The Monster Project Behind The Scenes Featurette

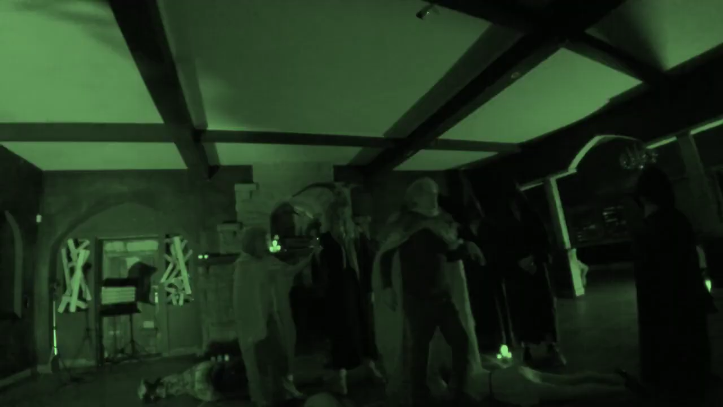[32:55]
Some of our demonic worship robes went from black to white, or dark gray to white. The blood disappeared.
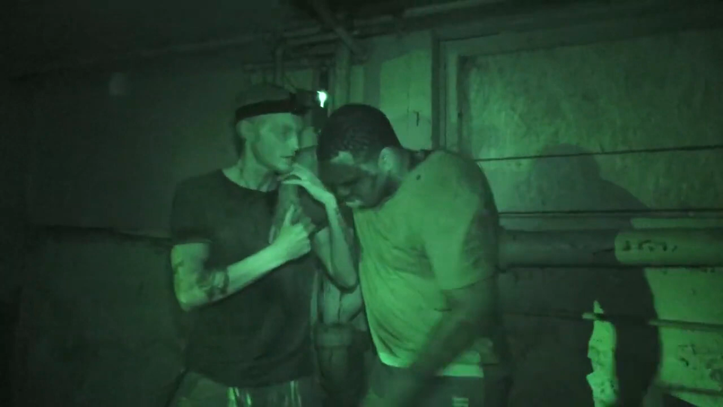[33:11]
On night vision, you can see exactly where the prosthetic is, and his skin is a completely different color than the prosthetic. That was a constant question that Victor and I had leading up to production.
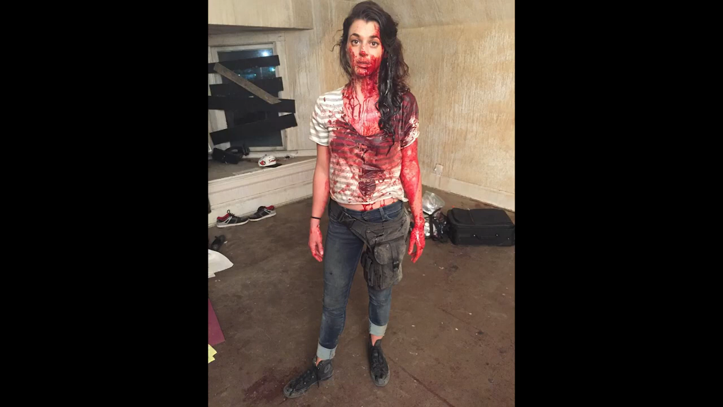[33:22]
We would go back and forth, and we ended up doing traditional night vision, which caused more problems than it was worth.
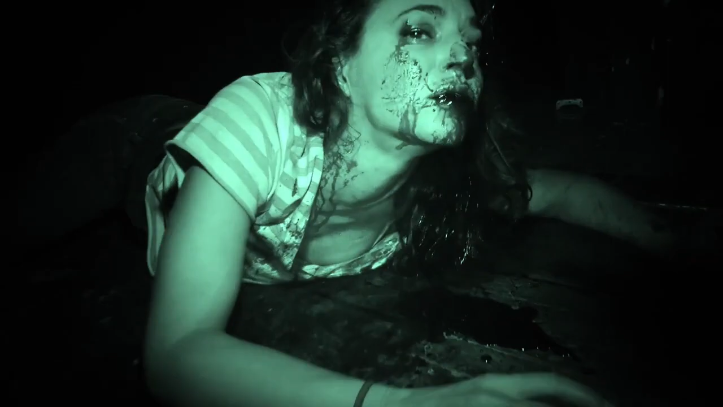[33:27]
We didn't realize it while we were filming, because our monitors were functioning 15% of the time, and we only had the money to afford those monitors. And we knew something was strange was happening,
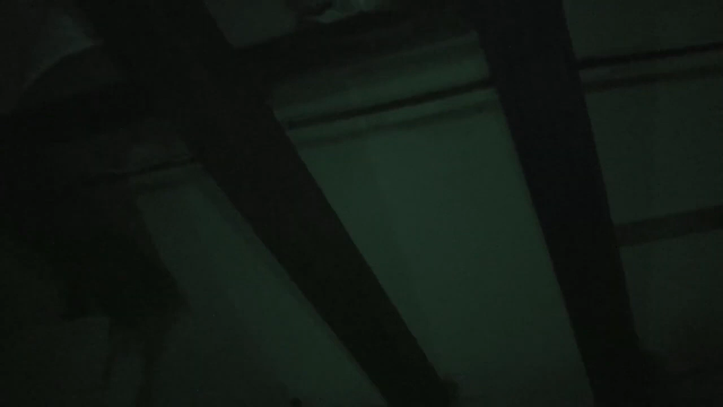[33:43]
because we had noticed that Yvonne's dress was turning white when it was black,
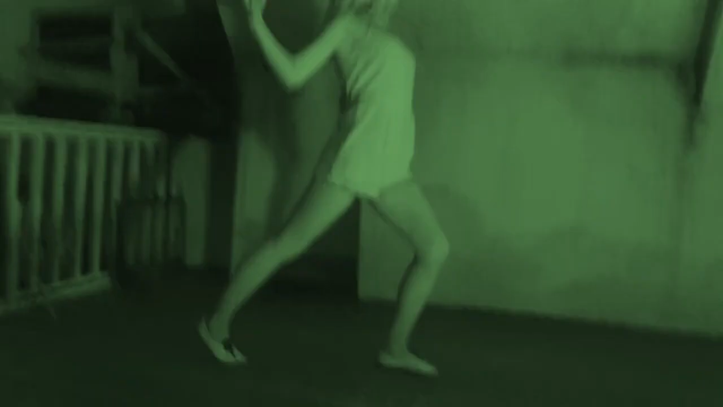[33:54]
it was during an action scene,